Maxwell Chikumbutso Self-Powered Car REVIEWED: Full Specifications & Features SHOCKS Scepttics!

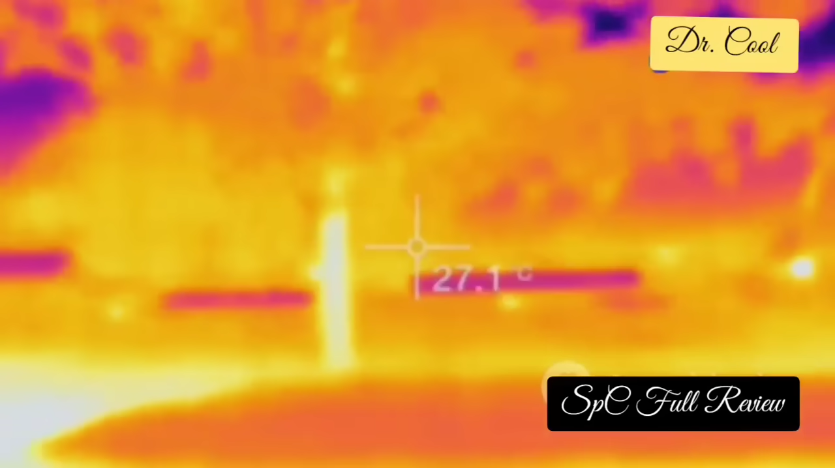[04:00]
On screen: spot 27.1°C
no signs of overheating or energy loss maintaining a consistent power output